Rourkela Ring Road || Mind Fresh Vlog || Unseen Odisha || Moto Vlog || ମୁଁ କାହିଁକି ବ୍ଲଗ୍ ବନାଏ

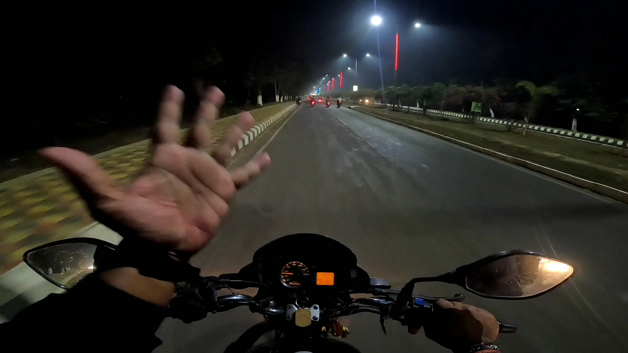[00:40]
रिंग्रोड रे अठन नम्बर शाकबाद करिया अच्चु वी आर अन आवार वा जत्ते भी छका अजी फोका मननने घ्राइट्न आएट्ना एट्ना परे अग्या होची अश्चु परे
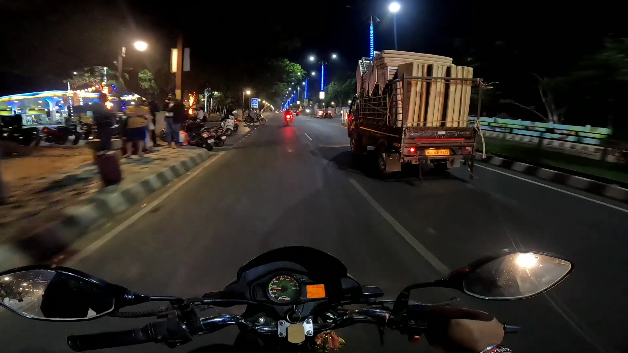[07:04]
जी बेफानों आडा रिंग्रोट एटाना चेंडर पेटल फॉंप बहुत चुन्दर आपर आपर अपर फज्याइस के बादा जी देख्को चारी जी राख्टी बटा एइए छोटा केते सुन्दर कोटे बोई तक थेला आको पूरा बरबात को देलें कि अभडे पूई लापह दो नावस
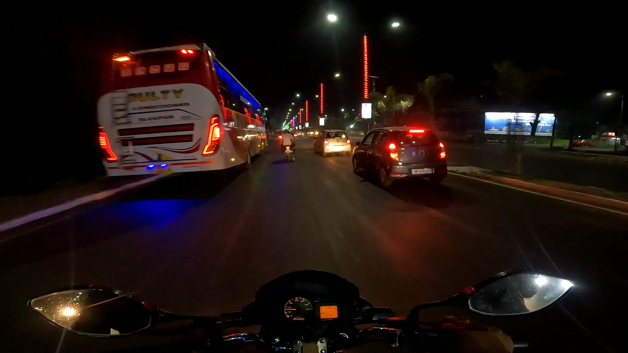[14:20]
365 देज जो ट्राफिक चले ले डाओ जामारा एक्ष्ण नंबर अइक खकार आजी होड़ी आँ कोन जी ट्राफिक 365 देज चले नहीं कने
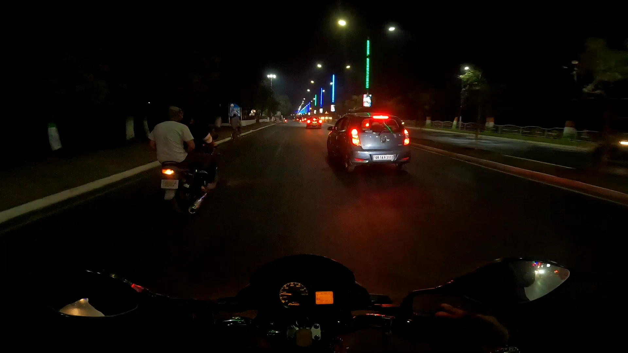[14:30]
फिरफिकटा मर एक्ष्ण आड़ी गाए डी चल्टी एक रिटकली आड़ी चल्टी सामनार रहला इंद्रागांदी पार्क रहा ओवर विजटे